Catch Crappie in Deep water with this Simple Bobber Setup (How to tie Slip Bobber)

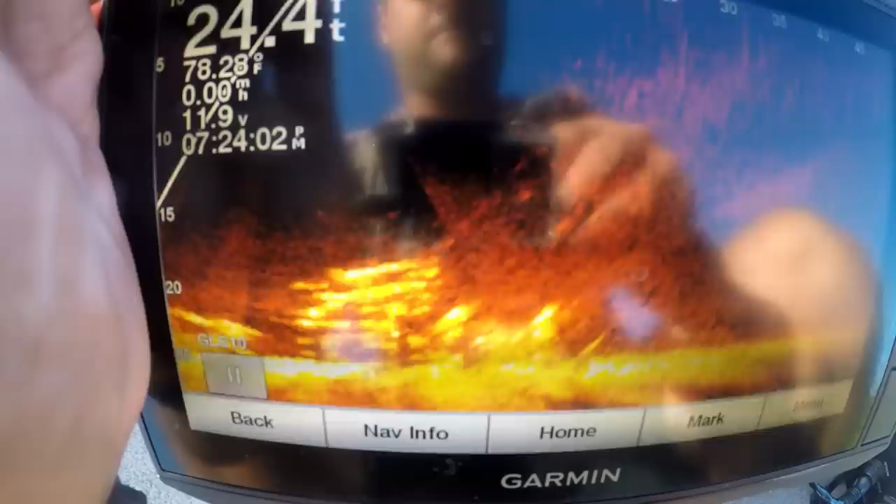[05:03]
there they are stacked up about 15 feet out
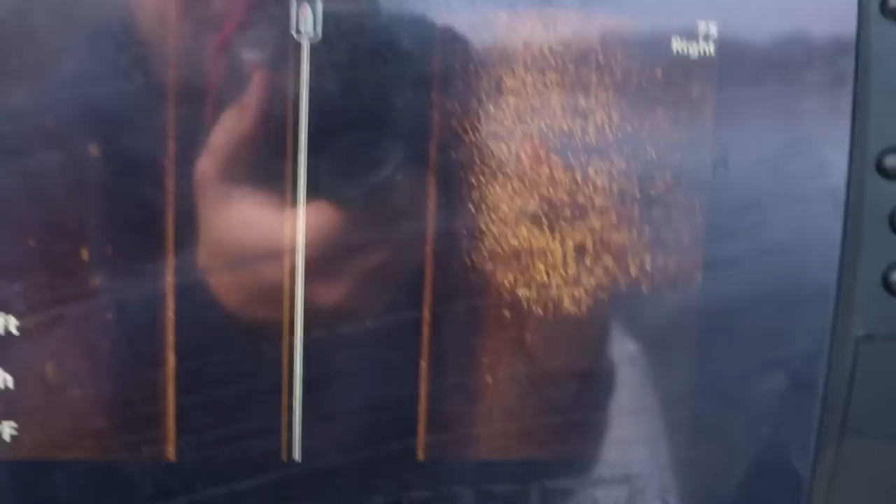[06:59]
they'll start setting up on these deeper brush piles on that hard to soft bottom transition
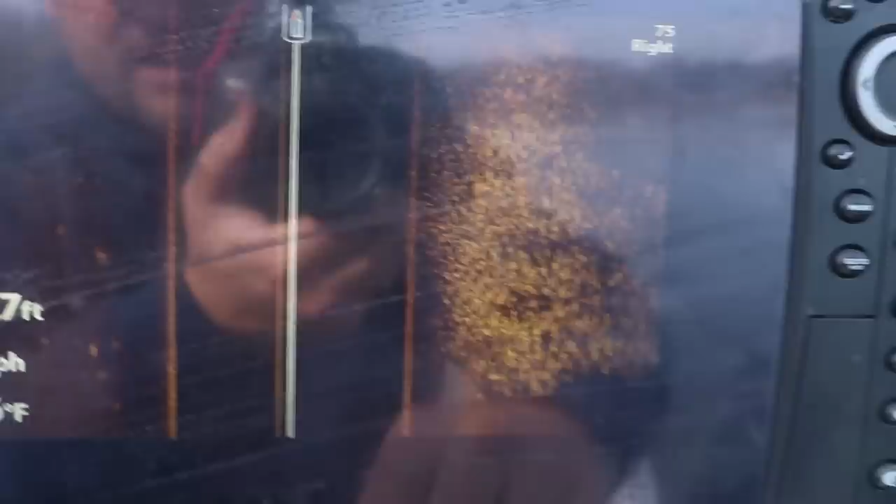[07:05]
oh gosh dang all plastics and they're just hammering it they're just taking it right down